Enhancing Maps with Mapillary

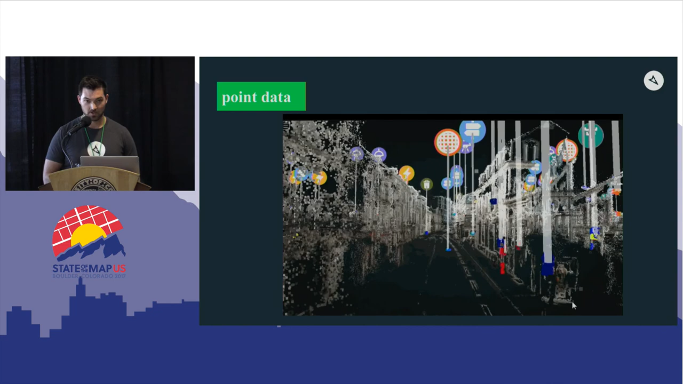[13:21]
We form a point cloud from images by matching pixels.